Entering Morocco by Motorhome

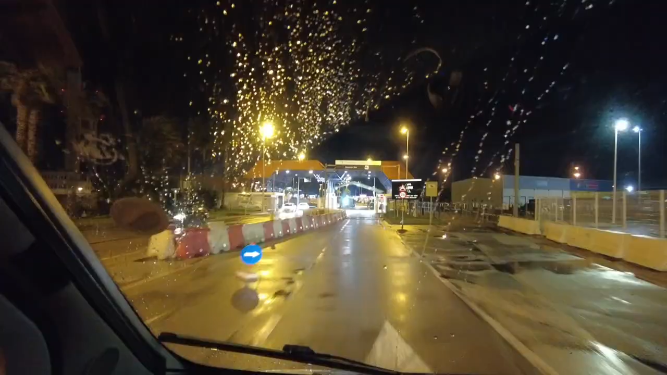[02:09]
check point number one just waved
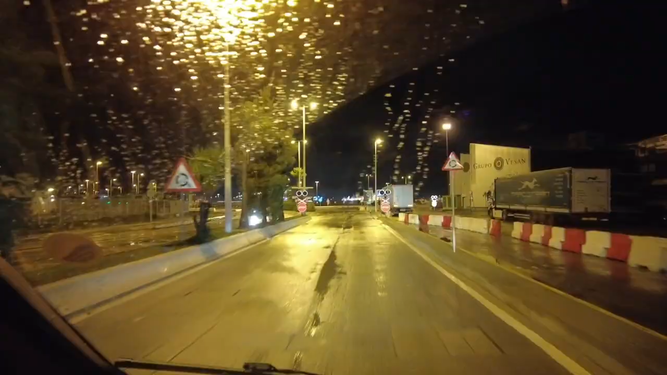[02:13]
on through
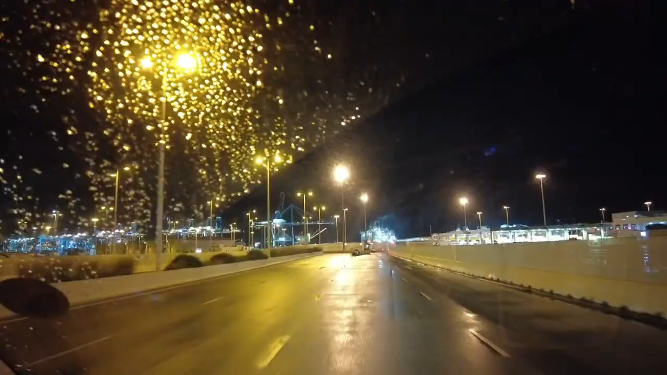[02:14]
so it looks like checkpoint two first official place we will probably have to show our tickets and passports we're
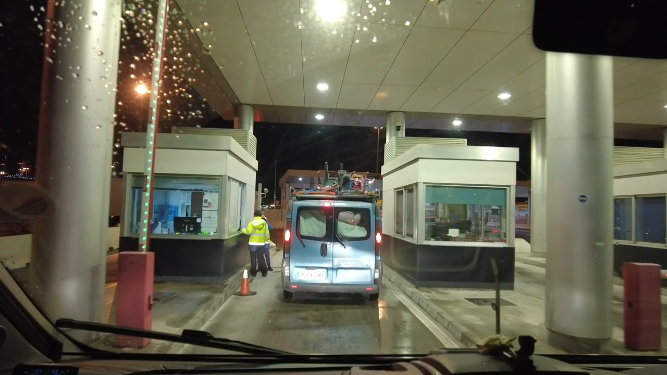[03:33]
we're queued up to get our first bits happy days
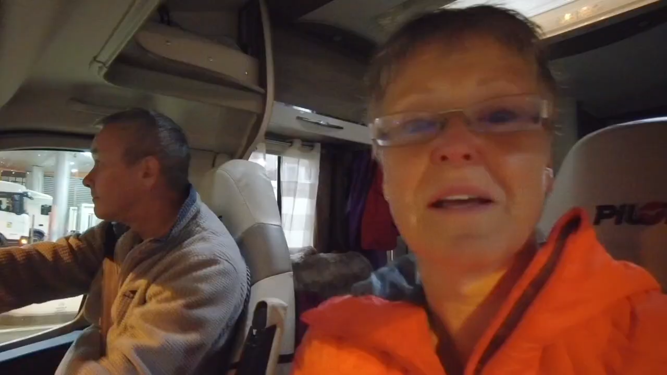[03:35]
so we've had our all-important passport stamps at the second control and
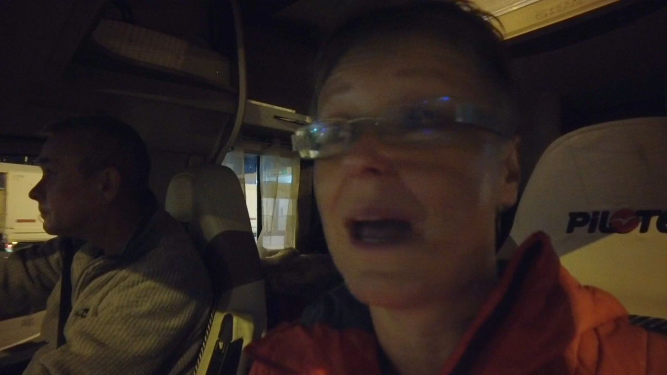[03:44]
we're heading off to who knows where there is nobody we'll find our way somehow actually
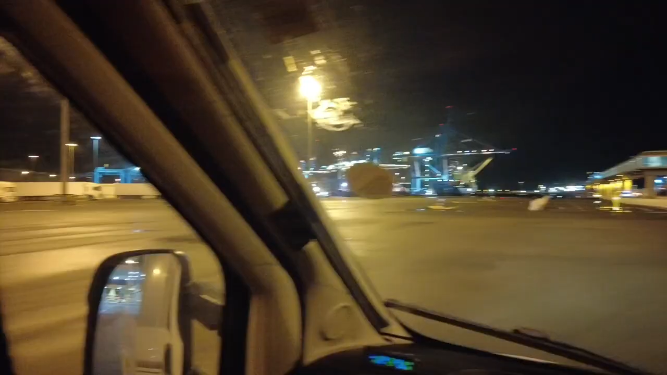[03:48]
no there we go there's a man in orange you can't miss him in fact I think he's yellow colorblind
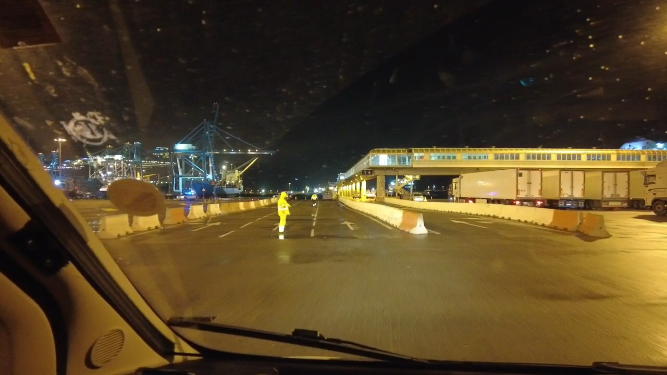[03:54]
at this time of the morning day glow yellow yeah